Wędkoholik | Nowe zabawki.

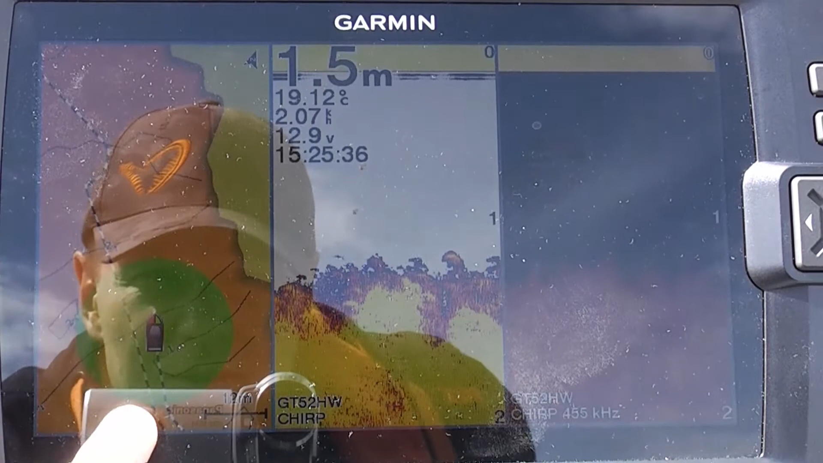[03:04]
On screen: depth 1.5 m, water 19.12°C
O, to jest mój domyślny ekran w tej chwili, jak widzicie, płyniemy i tu w tym miejscu tworzy się mapa. Poziomice, które pokazują dokładnie batymetrię dna tego miejsca.
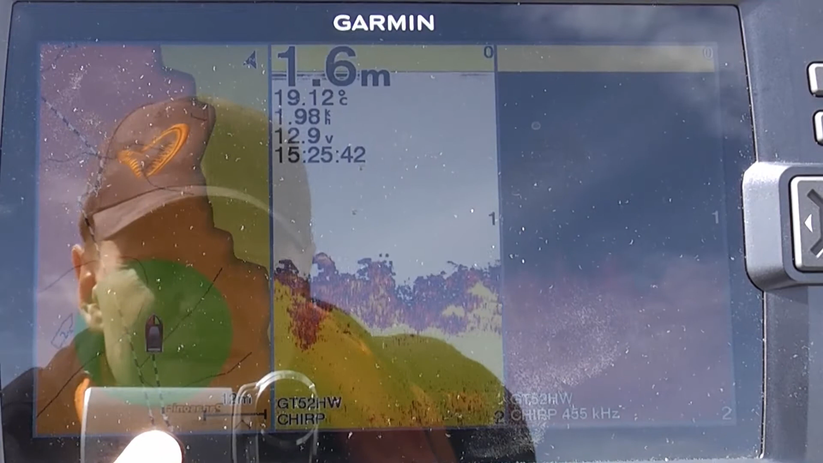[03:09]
On screen: depth 1.6 m, water 19.12°C
To mamy
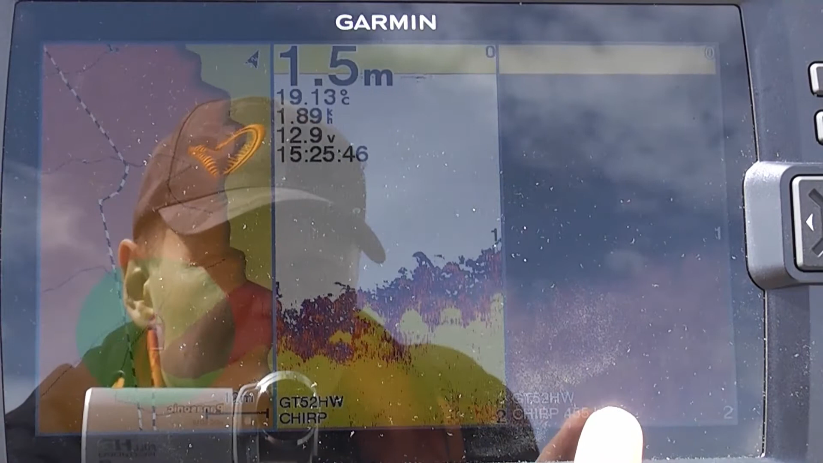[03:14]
On screen: depth 1.5 m, water 19.13°C
zwykły sonar, a to mamy tak zwany down imaging, czyli tą wyższą częstotliwość skanowania,
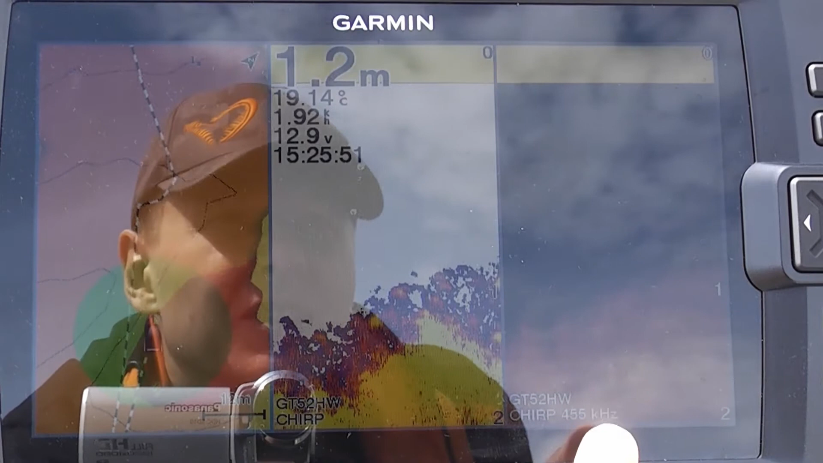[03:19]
On screen: depth 1.2 m, water 19.14°C
która obrazuje dno w tak zwanym trybie fotograficznym, jak oni nazywają.
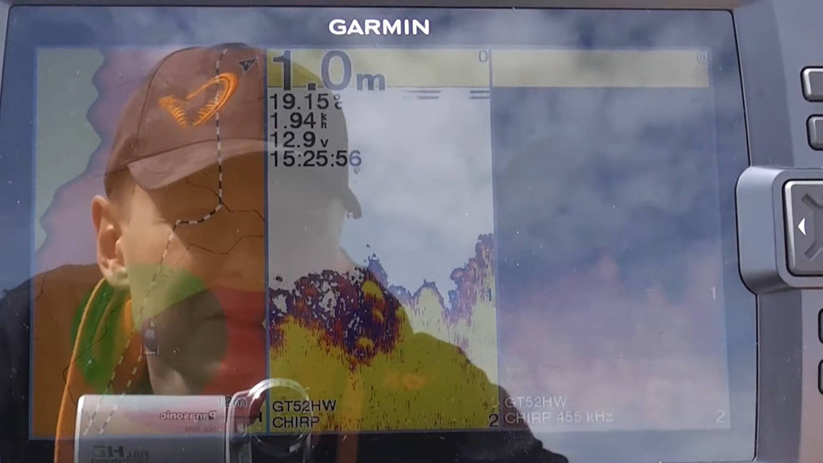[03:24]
Czy się trochę w tym ściemy, ale bardzo fajnie to pokazuje dno.
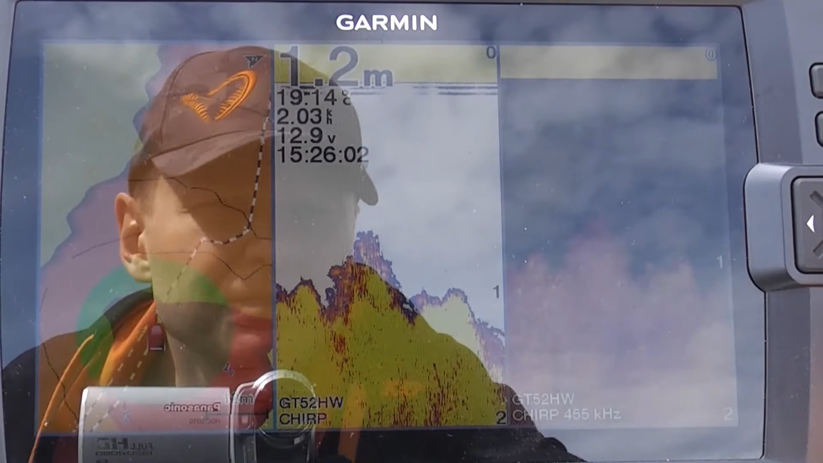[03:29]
On screen: depth 1.2 m
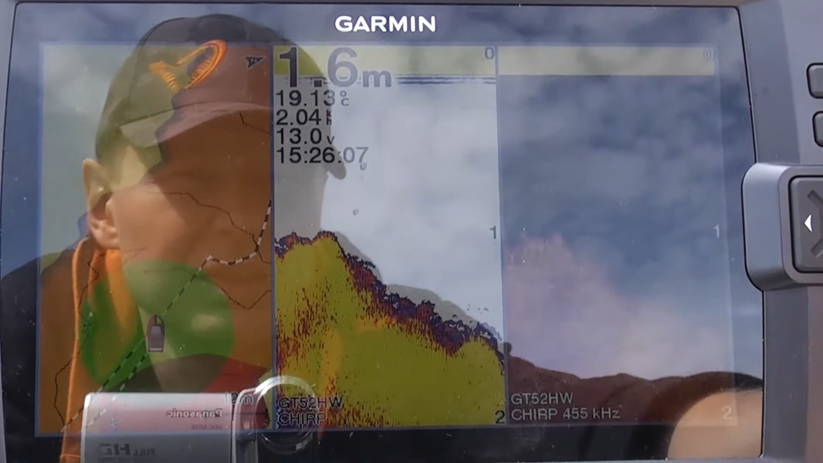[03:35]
On screen: depth 1.6 m, water 19.13°C
Ja się teraz przełączam pomiędzy tymi trybami.
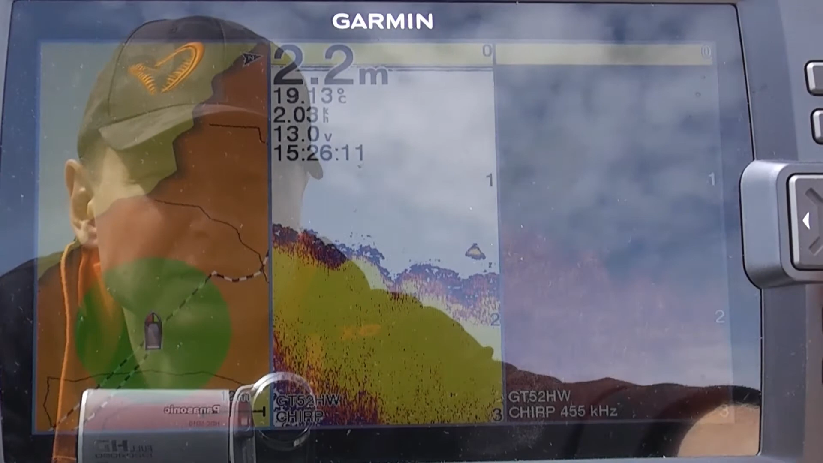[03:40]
On screen: depth 2.2 m
To jest standardowy tryb.
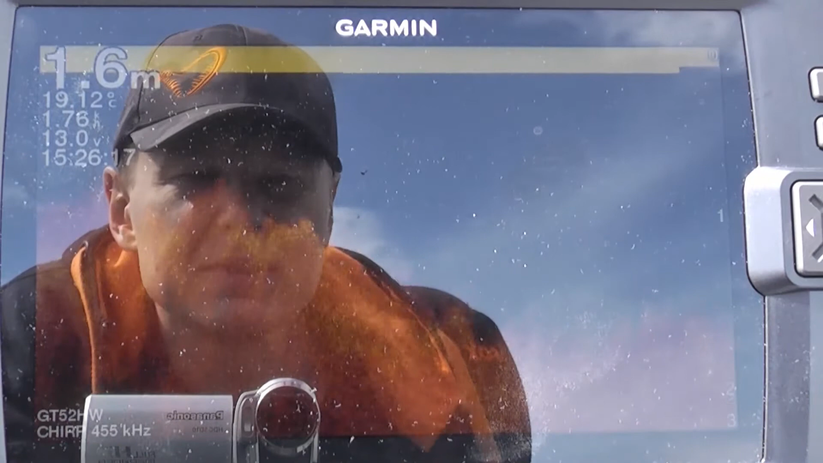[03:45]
On screen: depth 1.6 m
No nie, przepraszam, to jest właśnie ten down imaging.
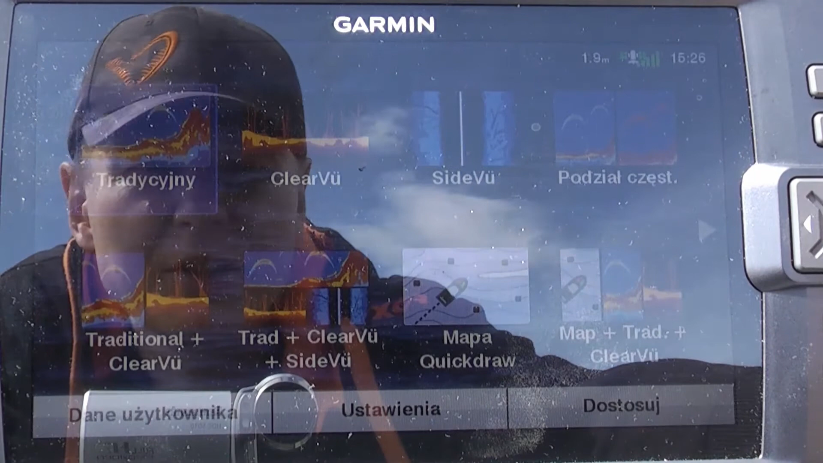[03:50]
Clear view, down imaging się nazywało to w Humbirdzie.
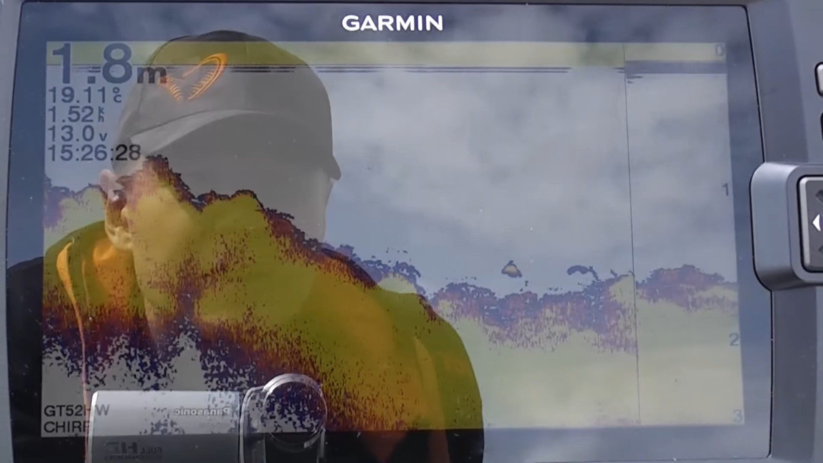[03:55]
On screen: depth 1.8 m
Tu w Garminie zwykła sonda, bardzo fajnie, bardzo dokładna, bardzo wyraźny ekran.
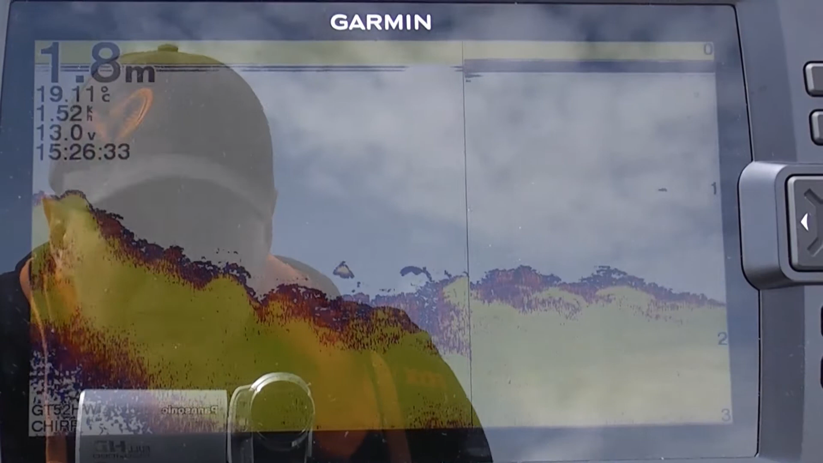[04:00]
On screen: depth 1.8 m, water 19.11°C
Fajnie to chodzi.
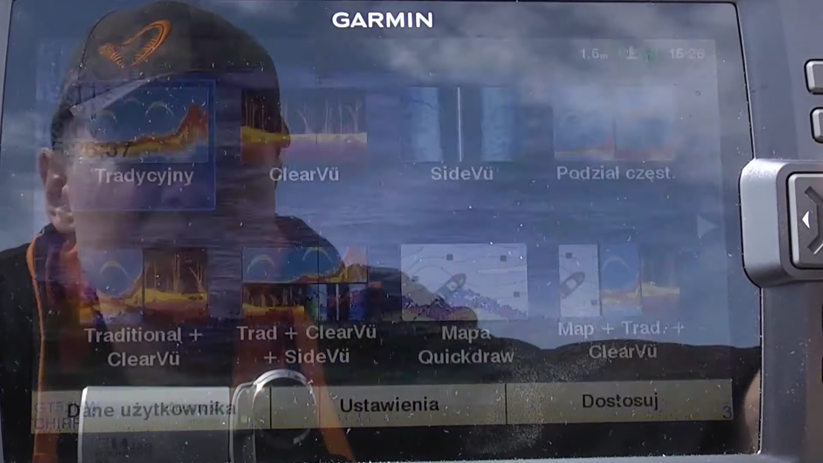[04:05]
Teraz przyłączymy się na to tworzenie map. To jest po prostu świetna sprawa.
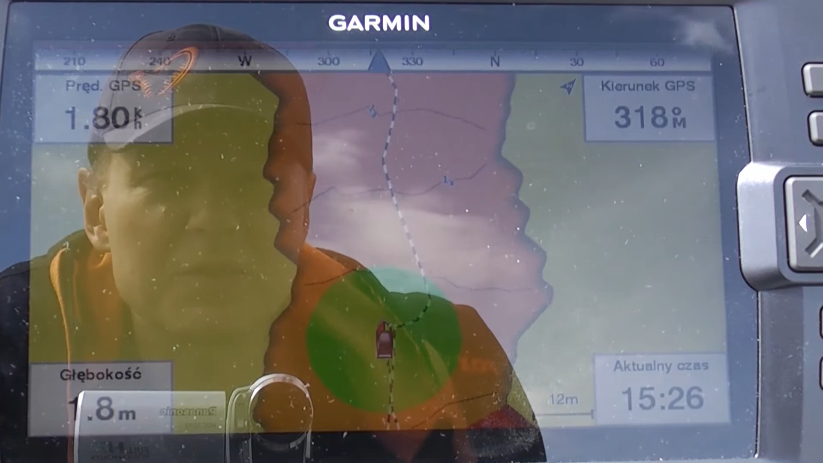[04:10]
On screen: depth 1.8 m
Jak widzicie, przepływałem już tędy jakąś chwilę temu, a teraz, tak powiem, poprawiam. Oczywiście im więcej razy przepłynę w tym miejscu, tym bardziej będzie dokładnie ta mapa zrobiona.
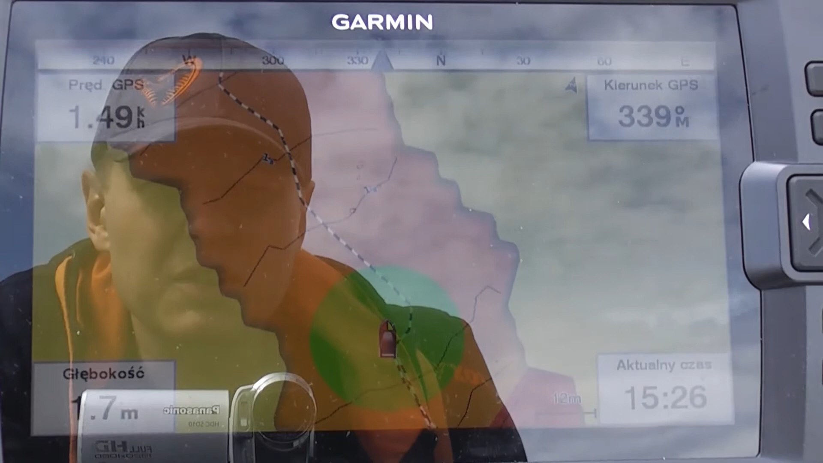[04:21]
Ale na zbiornikach, w których często jesteśmy, jest to nieocenione, żeby potem sobie wytypowywać miejsca. Świetna sprawa, po prostu świetna.